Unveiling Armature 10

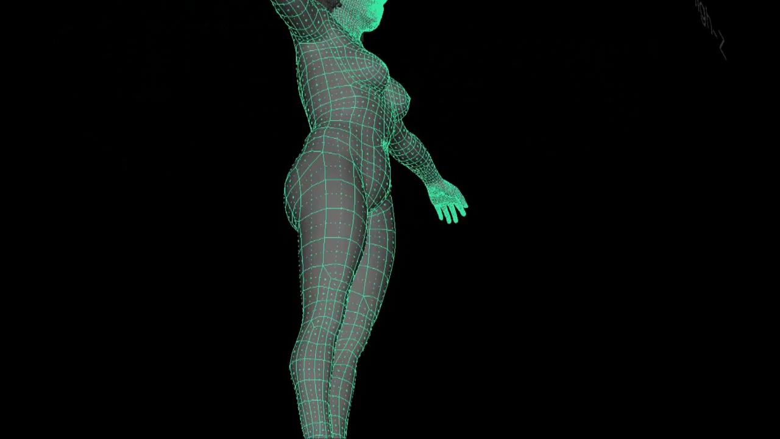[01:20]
Leveraging laser 3D scanning technology, I intend to deliver accurate and very lifelike anatomical portrayals of the human figure, and to start, I've chosen a ballerina.